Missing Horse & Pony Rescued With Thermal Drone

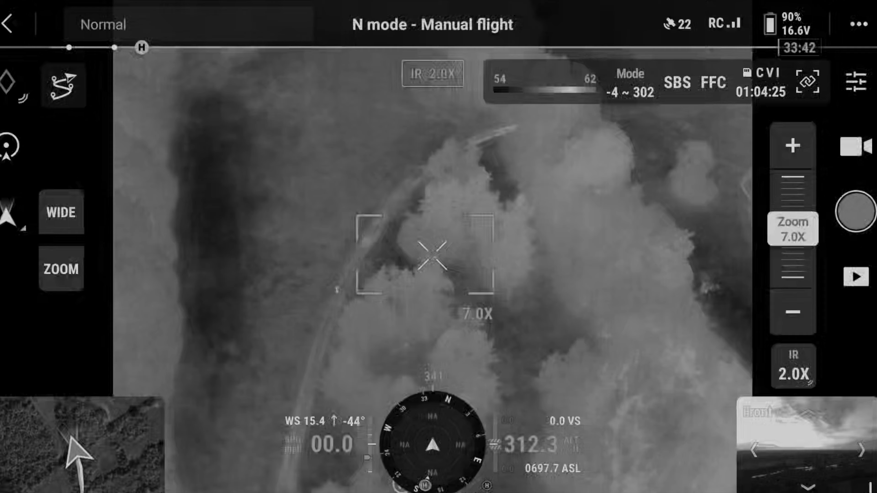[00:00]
okay so yeah so just take that road take that road around the horses are like right yeah
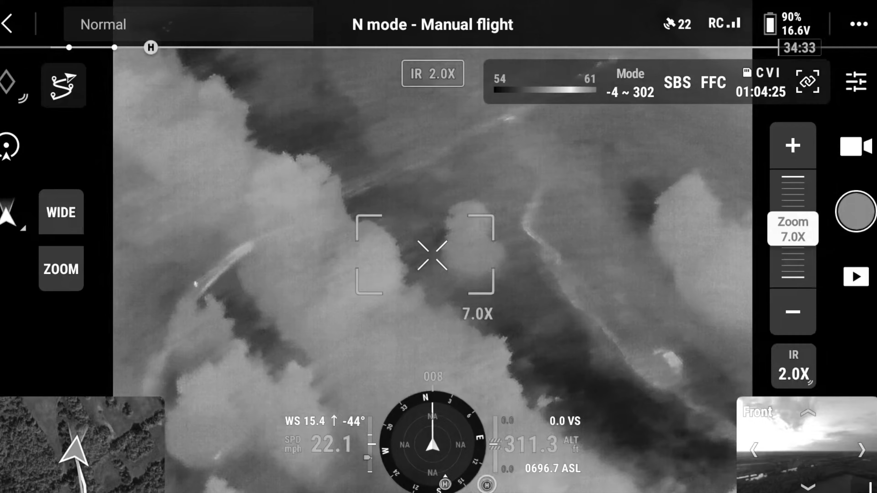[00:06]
just get right to that gate the horses are right there are they okay yeah i wish my husband would